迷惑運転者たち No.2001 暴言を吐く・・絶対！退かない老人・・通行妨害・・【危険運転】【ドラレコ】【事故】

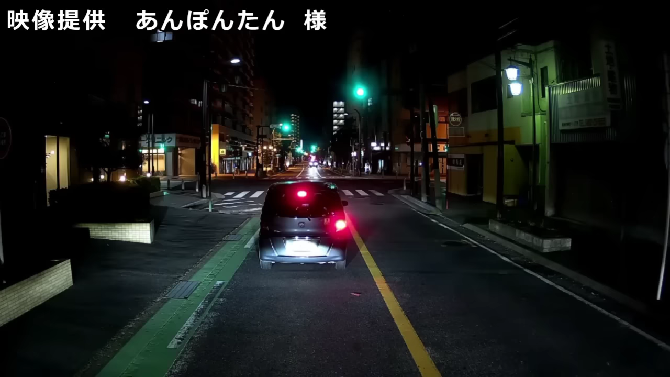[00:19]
車が迫ってきたからあれか止まってたのか。だとすればあまりにも距離がかけ離れすぎてたんだけどね。まあそれで止まってたならいいけど、万が一スマホとかいじってたらバカ野郎だよね。